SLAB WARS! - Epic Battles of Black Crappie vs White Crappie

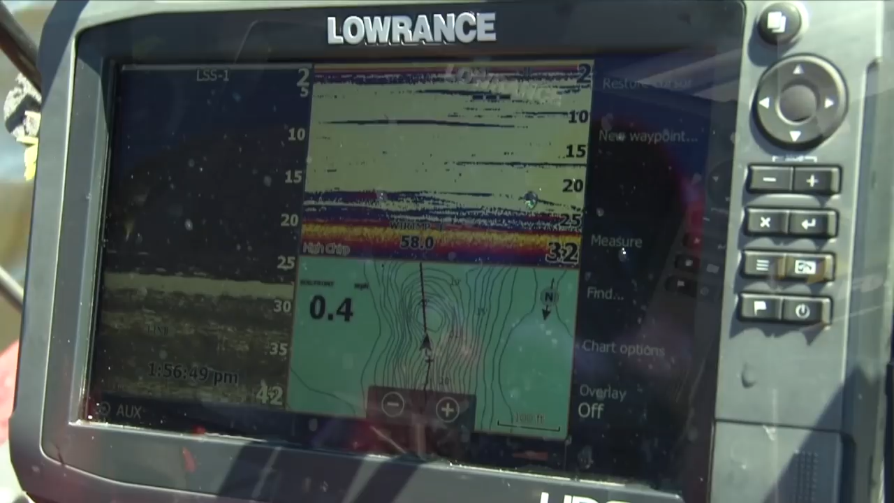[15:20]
We're trying to catch some of these pre-spawn females that's coming up here to spawn, coming out of the channel. It's 9.6 feet deep,